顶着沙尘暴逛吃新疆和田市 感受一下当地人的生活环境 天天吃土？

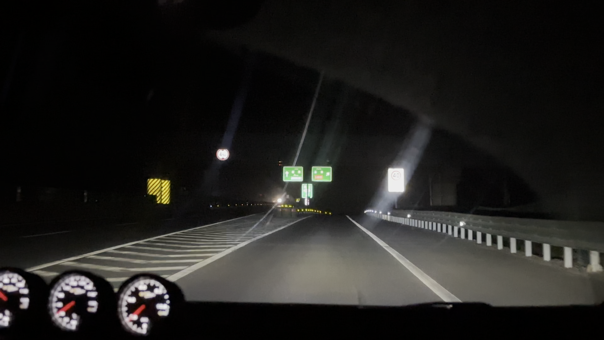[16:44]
晚上11:40，我们到达且末，到达且末县下高速。